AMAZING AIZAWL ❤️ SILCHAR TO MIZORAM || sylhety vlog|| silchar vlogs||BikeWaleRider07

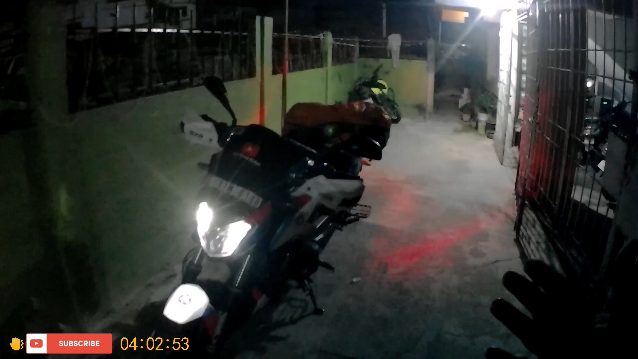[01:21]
को सूर्य उठसे ना अंधकार सब दिखे, और पीछे लागेज बांधी बांजी कर दिया देखते पड़ रहा, तो पूरा रेडी।
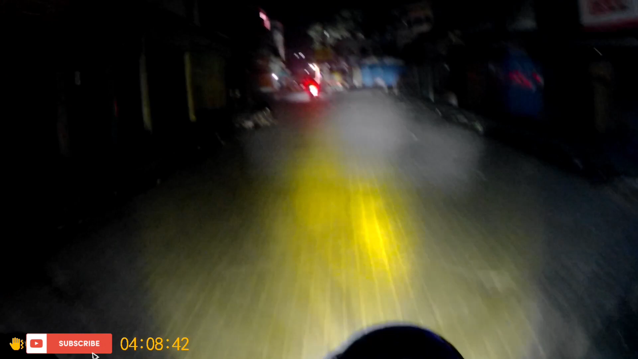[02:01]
বন্ধুরা আমি আই গেছি শ্যামসুন্দরের সামনে, সামনে দেখতে পাঠাম আমার দেবের বাইক, দেব আই গেছে, আমরা দুটোই এক লোক আইয়া ঢুকলাম। বাহ বাহ, মন্দিরে সব সকালে যেটা ভিড় দেখো,